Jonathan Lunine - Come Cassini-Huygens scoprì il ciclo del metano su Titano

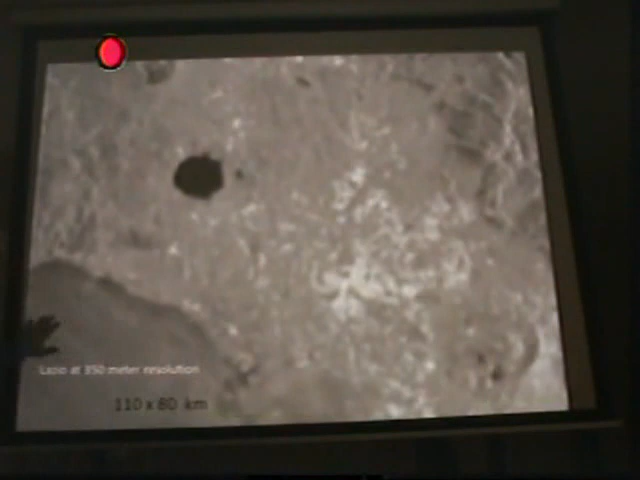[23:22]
Ma dove ci sono i fiumi? Non c'è. Infatti, la risoluzione di questa immagine è 20 metri.